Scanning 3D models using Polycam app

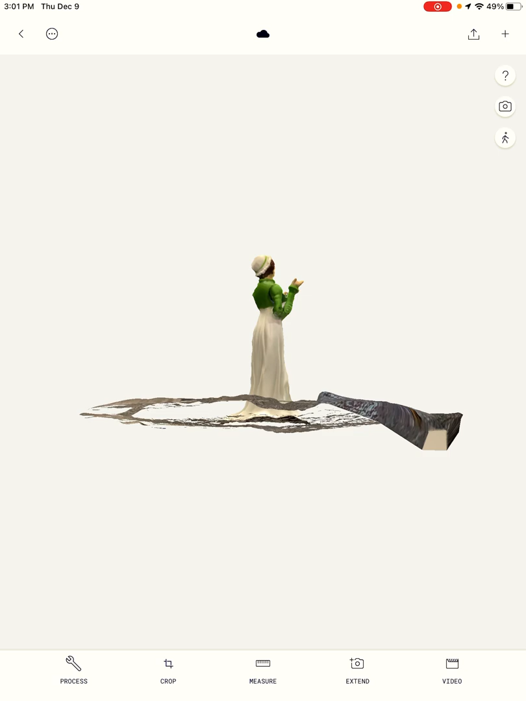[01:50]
You can see I can kind of get her from all different angles, and I can zoom in like this.
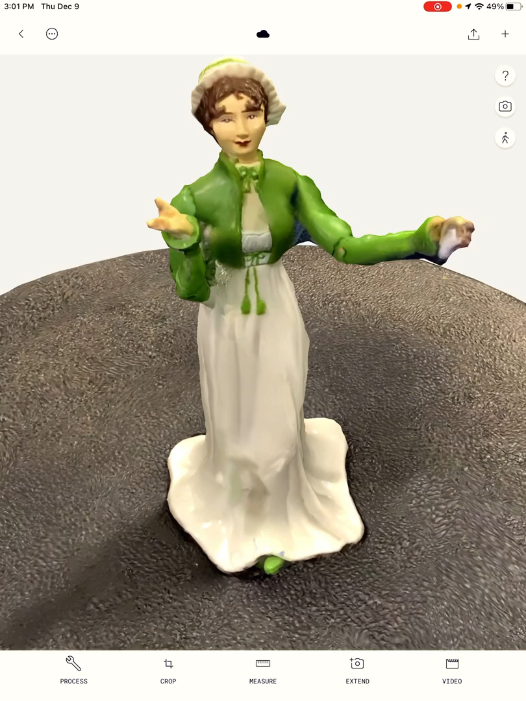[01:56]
All right. If you look below, you can see that you can do things like measure or crop this object.
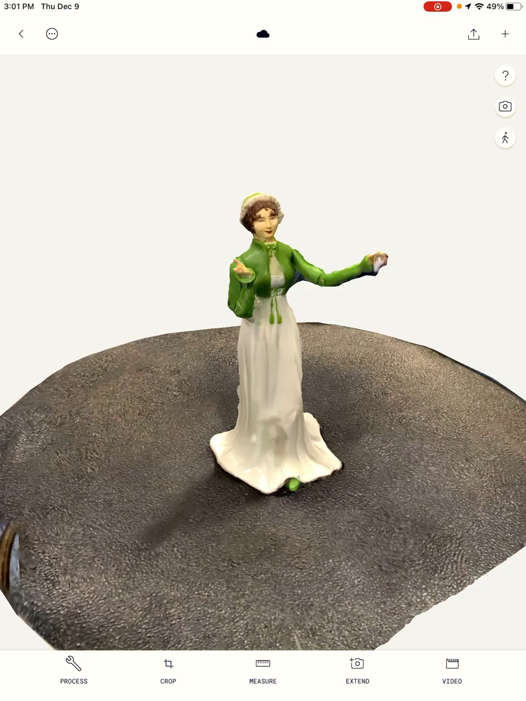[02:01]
Like I can use the ruler here, tap the top and bottom, and I can measure how tall my model is.